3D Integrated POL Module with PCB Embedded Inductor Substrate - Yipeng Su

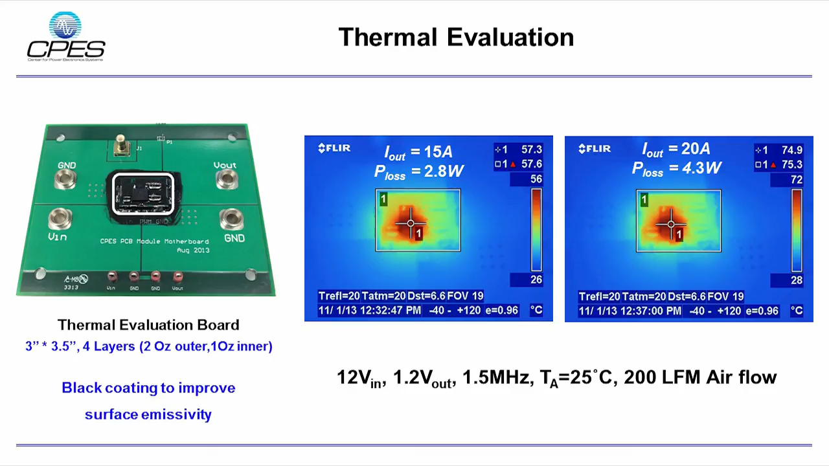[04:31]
25C ambient temperature and 200LF airflow. The maximum temperature of the module is 75C at full load condition. That's all for my presentation. Thank you for your attention. See you next time.